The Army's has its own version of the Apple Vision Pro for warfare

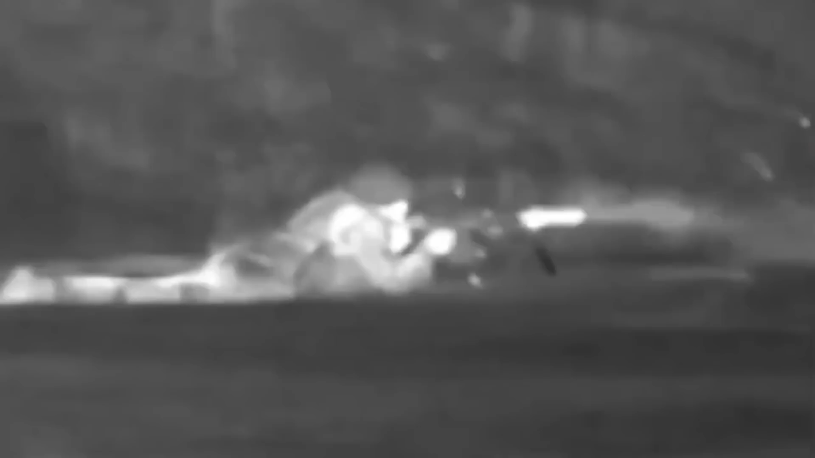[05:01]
display live video feeds from other systems in the environment